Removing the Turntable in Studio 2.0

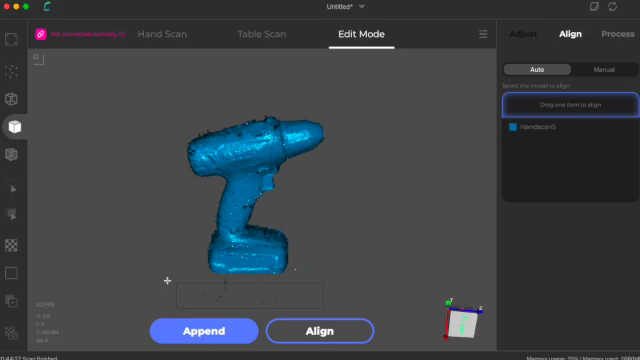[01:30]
so i'll go a little bit higher on this one so that's that delete and then you can just clean up these little extra bits in the same way